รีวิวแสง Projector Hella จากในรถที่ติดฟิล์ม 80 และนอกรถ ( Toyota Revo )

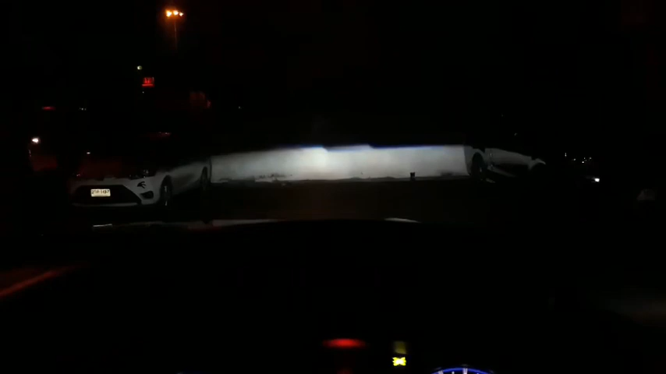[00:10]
โอเคปล่อยไฟสูงปล่อยอันนี้ด้านนอกครับ